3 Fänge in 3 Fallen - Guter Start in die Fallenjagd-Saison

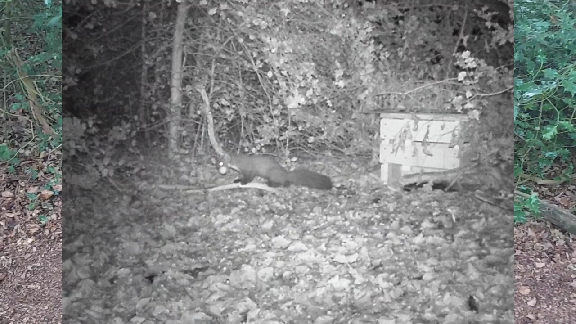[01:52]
Und zwar seht ihr auf diesem Bild, das ist ein Bild von einer Wildkamera. Die habe ich letztens zufällig auf einer Speicherkarte noch gefunden. Und da seht ihr genau diesen Fangbunker. Und ja, wenn man genauer betrachtet, seht ihr da den Marder. Und wenn ihr ganz genau guckt, seht ihr, dass er genau über den Ast, der bis zum Eingang liegt, rüberläuft. Wäre ja jetzt einfach, einfach über die Steppe zu laufen.